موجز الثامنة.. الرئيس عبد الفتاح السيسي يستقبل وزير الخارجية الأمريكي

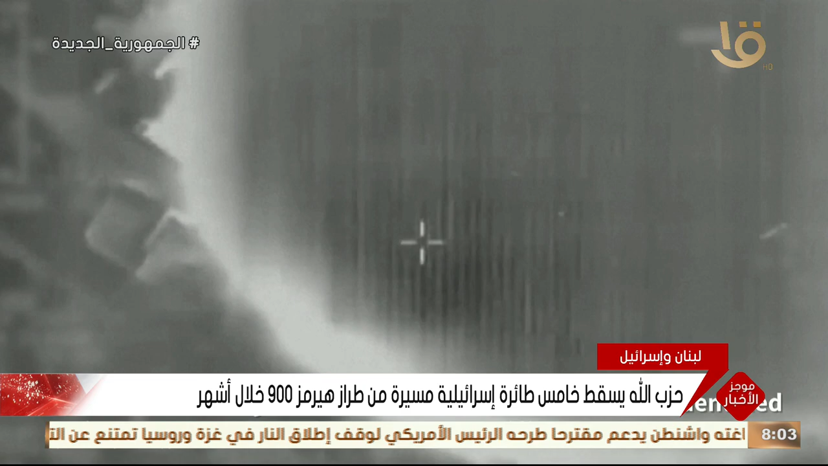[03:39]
نوع هيرمز 900 وكانت مسلحة بصواريخ بهدف تنفيذ اعتداءات على البلدات الجنوبية وتعد تلك الطائرة هي الخامسة من نوعها التي يسقطها حزب الله خلال الأشهر الماضية كما استهدف حزب الله الأجهزة التجسسية في موقع رويسات العلم والسماقة بتلال كفرشوبا المحتلة